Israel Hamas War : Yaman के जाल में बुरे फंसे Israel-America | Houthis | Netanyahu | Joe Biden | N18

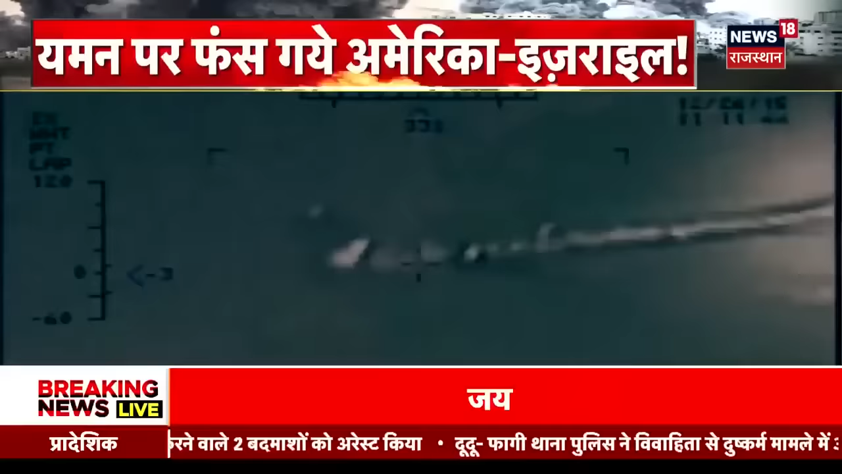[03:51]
ड्रोन से ऐसे ताबर तोड़ हमले किये कि अमेरिका और ब्रिटन ने लाल सागर में 15 ड्रोन मार के रहे
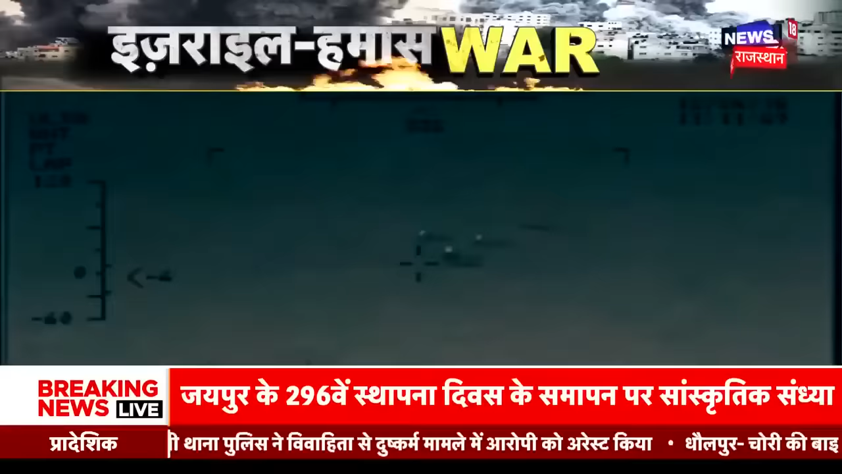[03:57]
तो क्या इरान की चाल में फस गए हैं अमेरिका और इस्रेल